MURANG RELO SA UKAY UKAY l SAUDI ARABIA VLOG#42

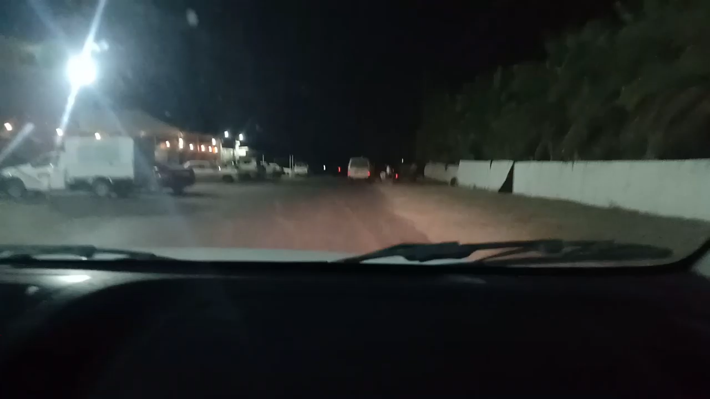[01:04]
So, mga sadika, dito naman tayo Dito na kami magsasala Nang padyar Kung naririnig nyo, nag-aada na So, ayun, ang dilim pa talaga Dito na kami, sobrang aga namin